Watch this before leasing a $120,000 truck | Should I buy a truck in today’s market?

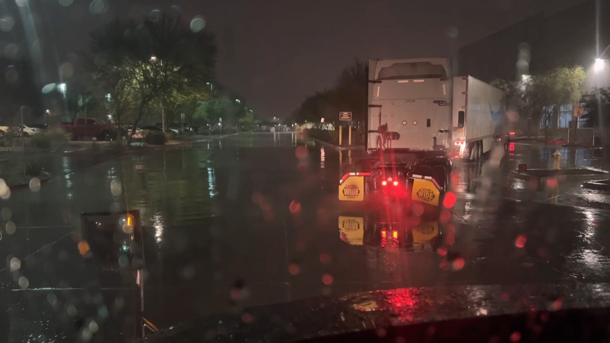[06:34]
Since I got here... Um... Phoenix... Ah... Can't even talk... Phoenix... There's always... Lightning here... I don't hear thunder... But there's always lightning... When I do come... Not always... You can see a light... You know... Around this season... Or... I don't know... The last time I was here... I was doing this... But it wasn't raining... And this time... It's raining... And... If it's... Lightning outside...